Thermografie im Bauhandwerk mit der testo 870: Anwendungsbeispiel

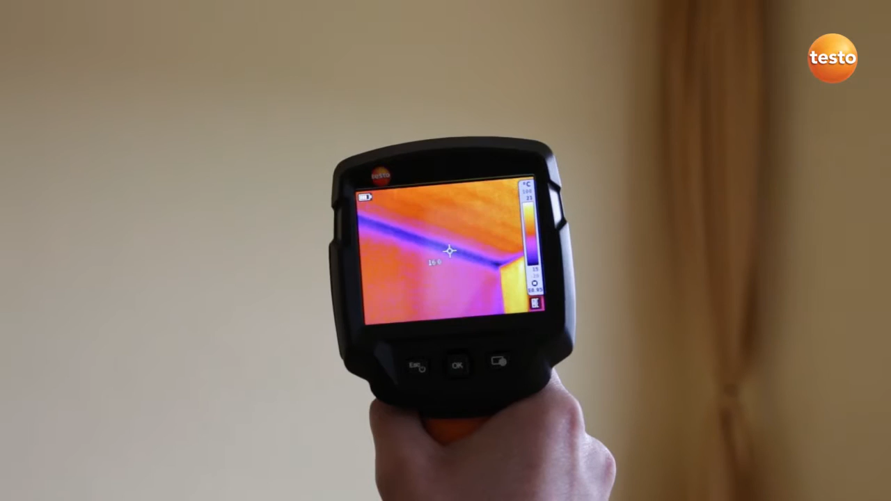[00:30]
Gebäudeecken von schlecht gedämmten Häusern stellen geometrisch bedingt immer eine Wärmebrücke dar und können nur durch Anbringung von der Außendämmung behoben werden.
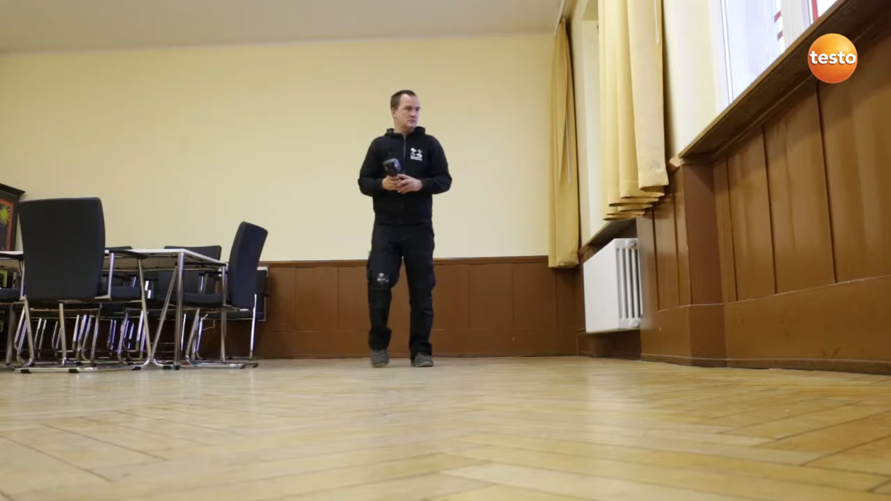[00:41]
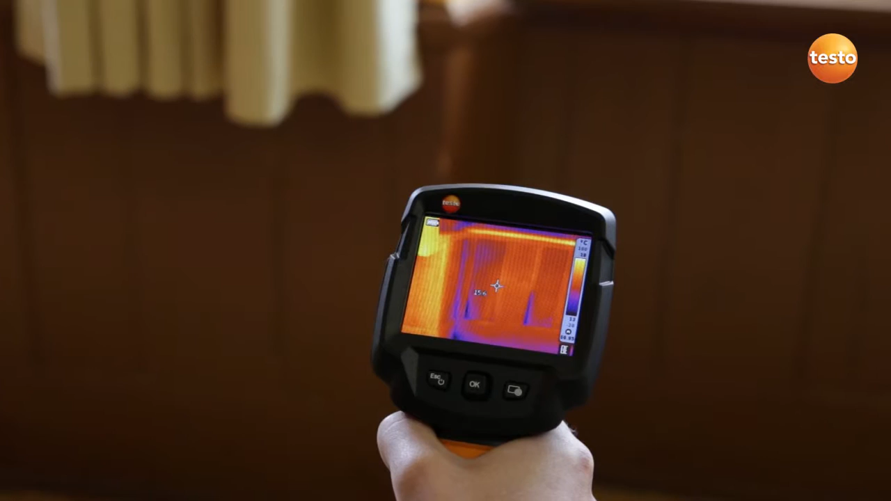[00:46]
Erwartungsgemäß haben wir natürlich hier in der Heizkörpernische auch eine Kältebrücke bzw.
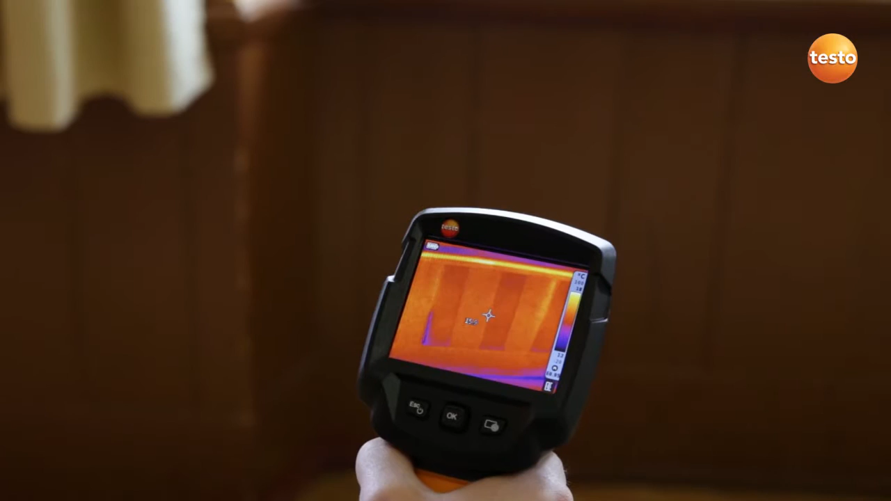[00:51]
Wärmebrücke und die sehen wir ganz deutlich, wie an der Tatsache, dass hier zwischen den Fugen von der Holzverkleidung auch die kalte Luft durchströmt.
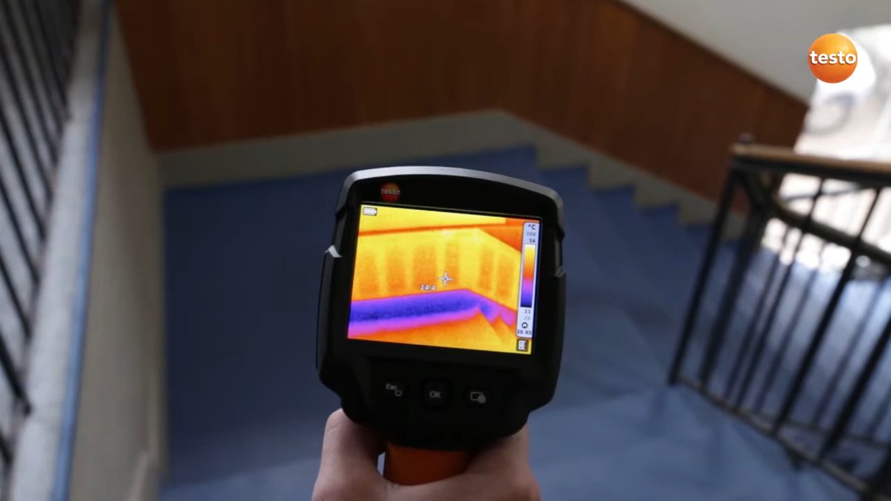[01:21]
die ins Mauerwerk eingebunden sind und zur Außenfläche Kontakt haben, immer eine Wärmebrücke dar. Und die können wir natürlich nur durch Anbringung von der Außendämmung beseitigen.
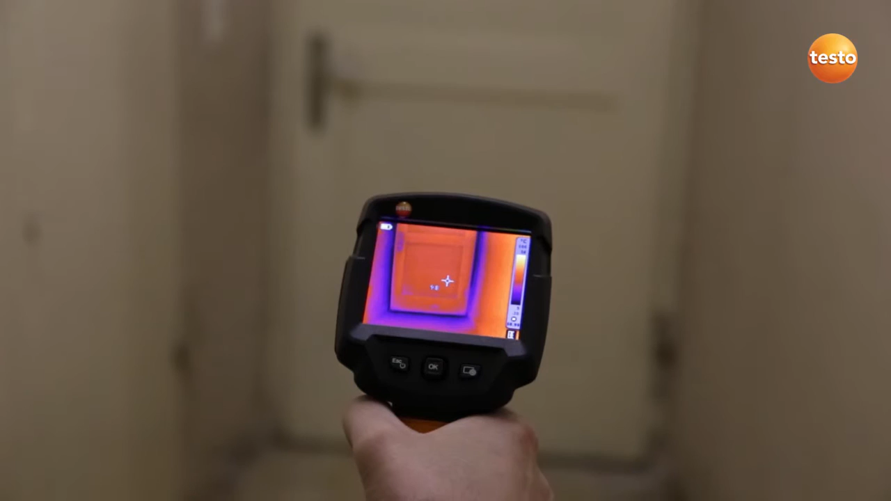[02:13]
Die stellt natürlich dann einen erhöhten Wärmeverlust dar und in diesem Fall würde ich den Austausch der Tür empfehlen.
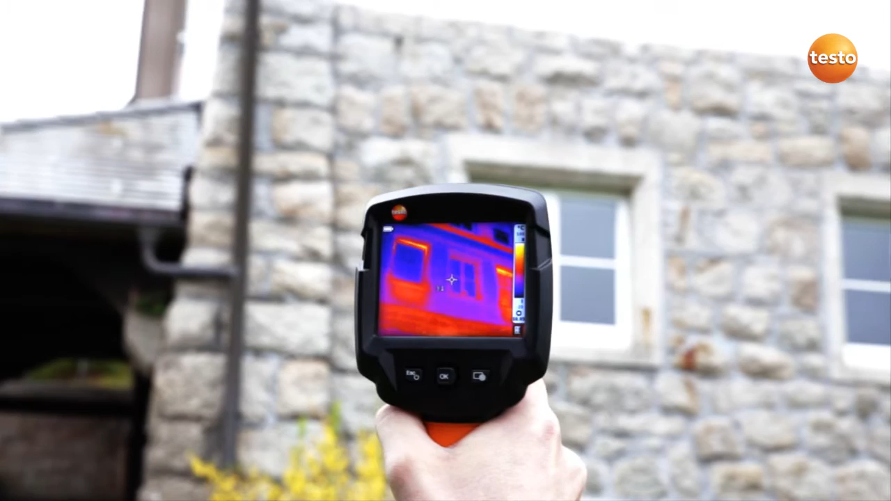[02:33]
So, jetzt sehen wir nochmal ganz deutlich von außen hier die dünneren Wände im Bereich der Heizkörpernische und die damit verbundenen Wärmeverluste natürlich und dass wir hier sanierungsbedürftige Fenster haben, die ausgetauscht werden müssen.